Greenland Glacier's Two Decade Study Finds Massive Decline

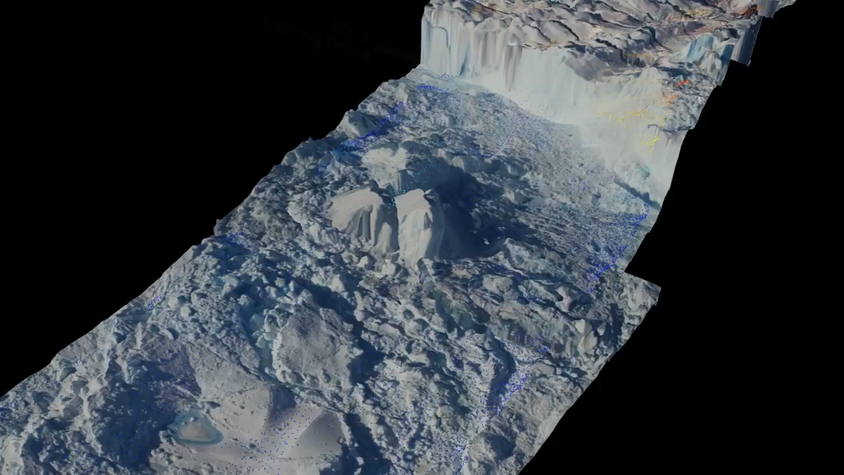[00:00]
NASA's airborne surveys are giving scientists astonishingly accurate views of how Greenland's glaciers are changing.
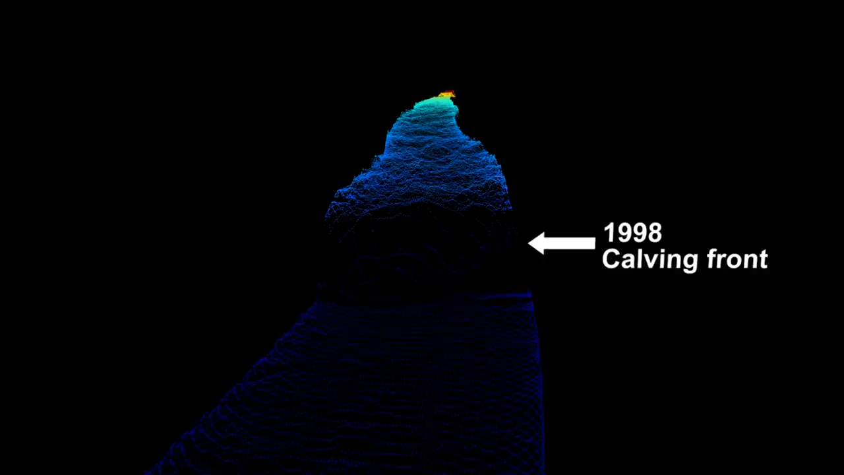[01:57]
But one snapshot only tells part of the story.
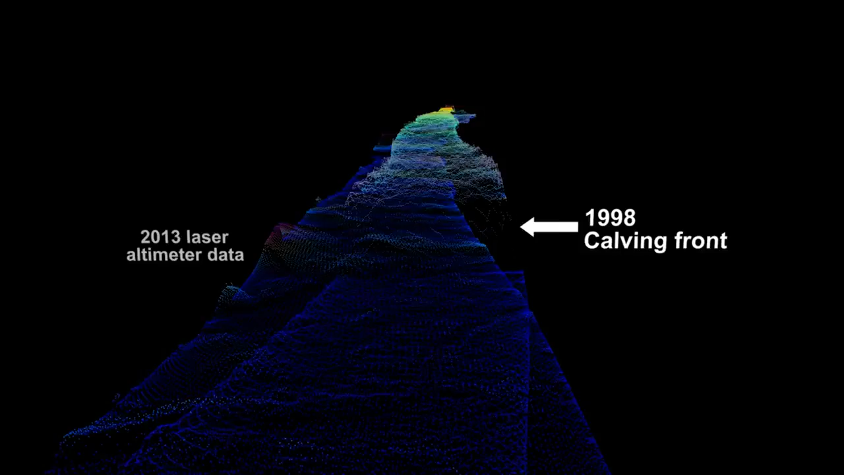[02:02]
Here's a 1998 swath compared with 2013.
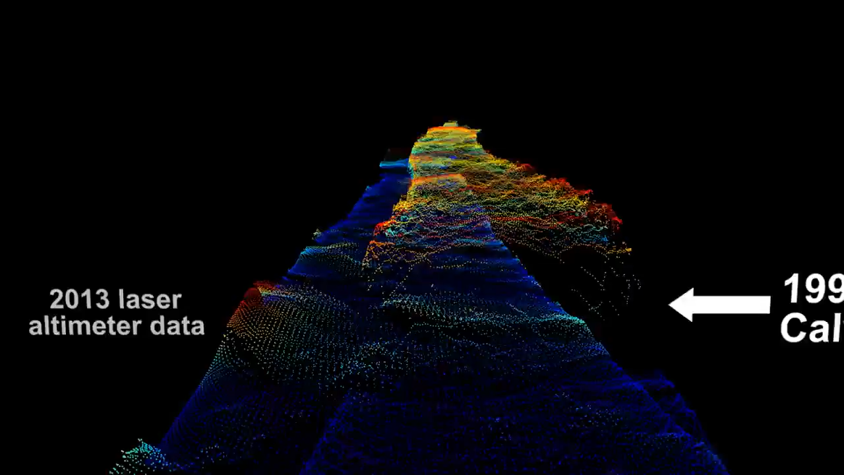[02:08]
We've changed the color scale to highlight the local differences in elevation.
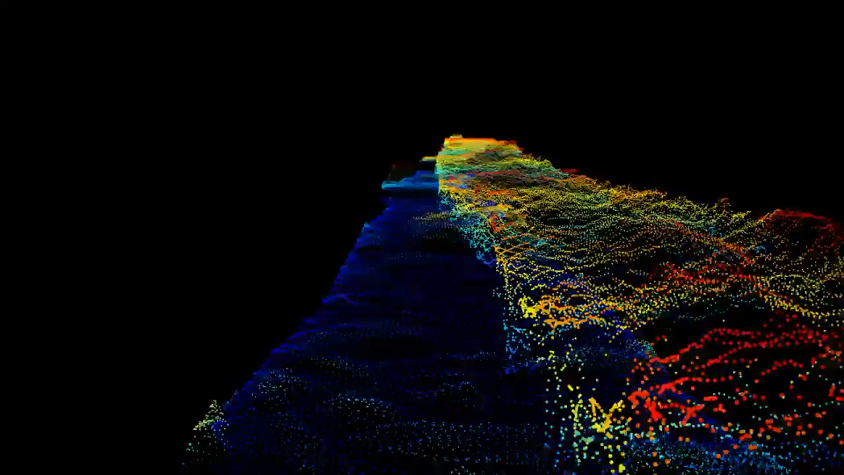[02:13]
We're now moving below the surface of the ice as it was in 1998,
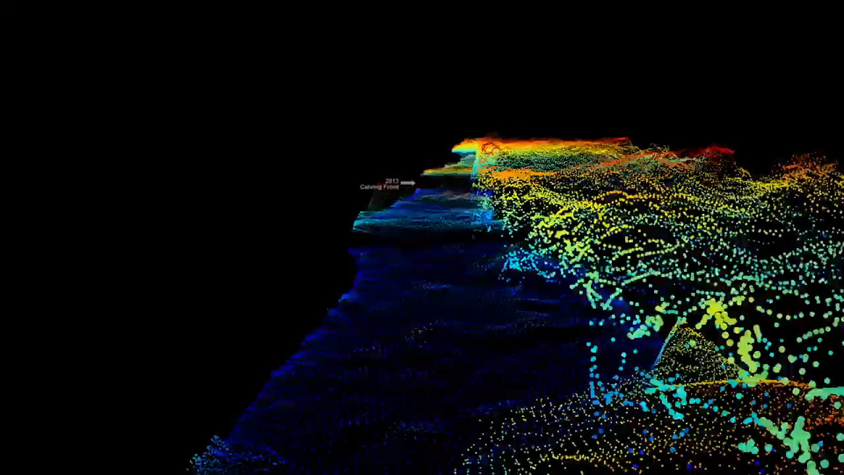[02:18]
and over the melange of icebergs and ocean that was present in the same spot in 2013.
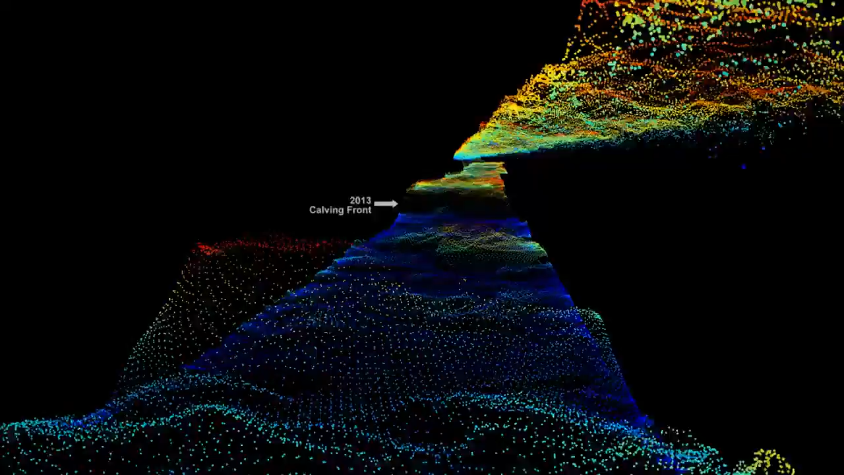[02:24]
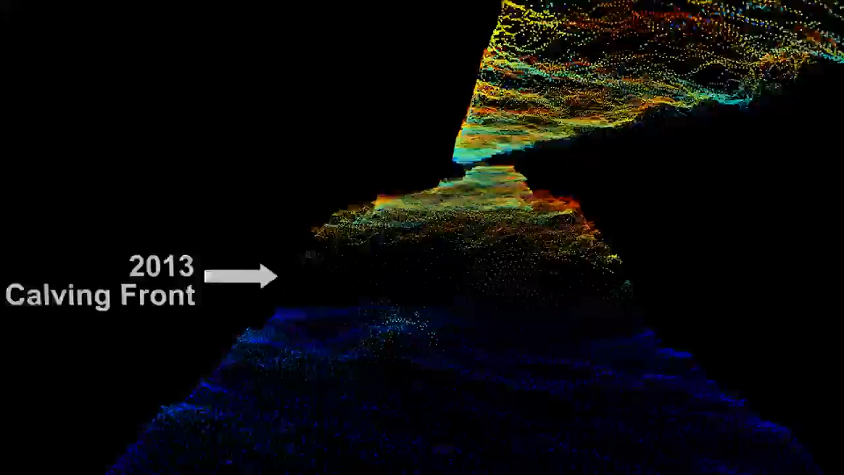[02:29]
The calving front of the glacier has retreated significantly, by two and a half miles. The glacier has thinned as well.
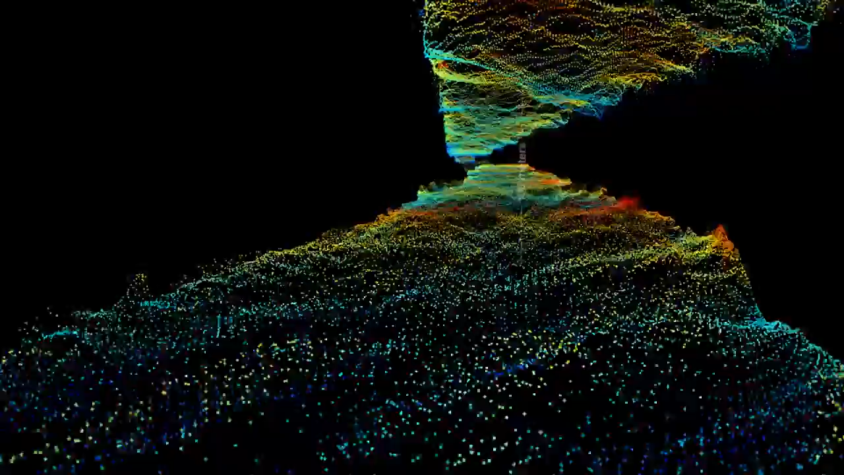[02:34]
We couldn't have flown at this elevation 15 years ago. This all would have been ice.
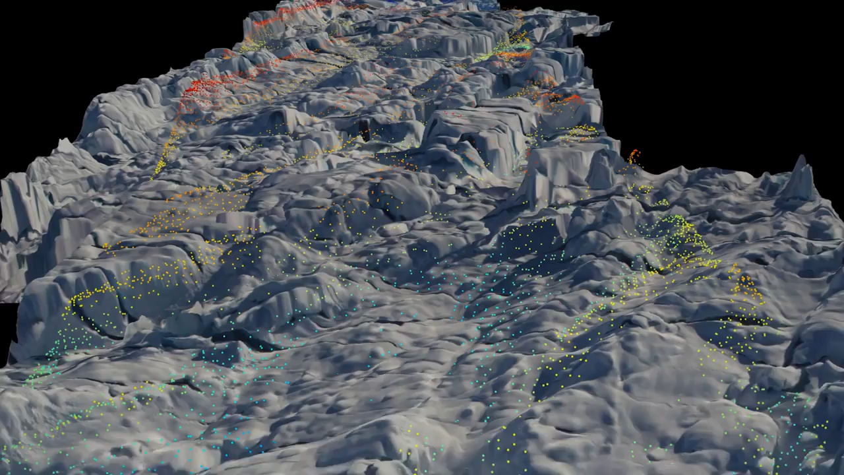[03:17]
Here is that model overlaid onto the laser data
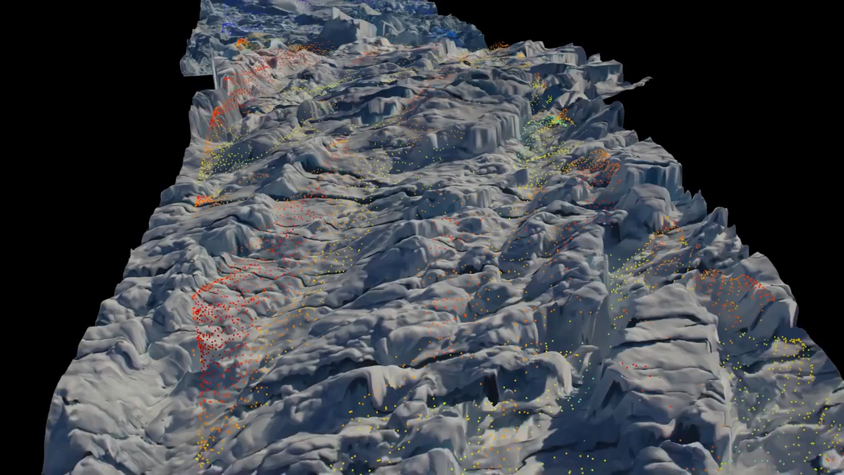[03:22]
as we approach Helheim's 70-meter-high calving front.
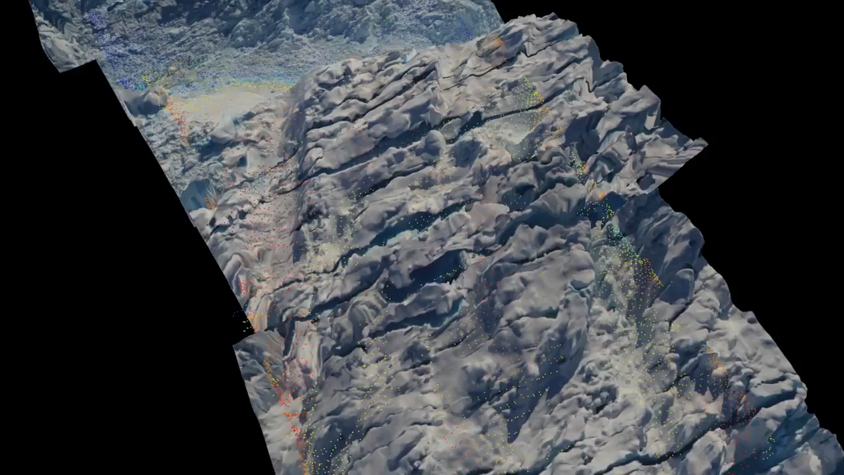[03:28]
As we get close to the glacier's terminus,
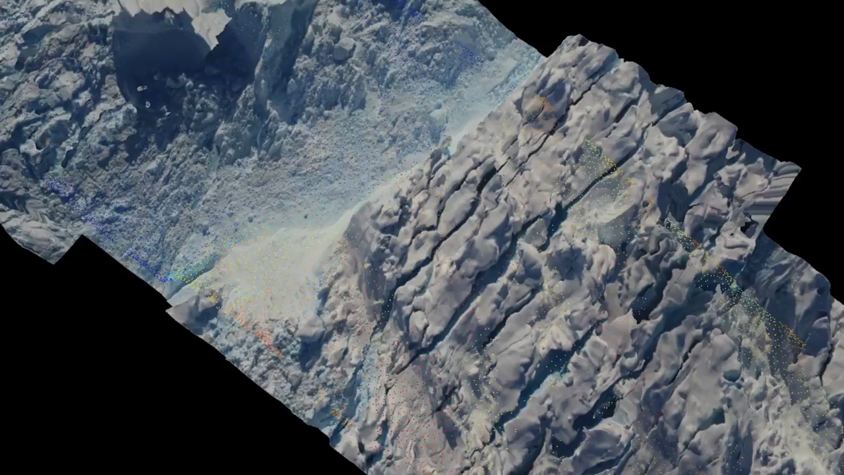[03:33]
large cracks in the ice, called crevasses, get longer and deeper. A sign new icebergs will soon join their comrades on their way out to sea.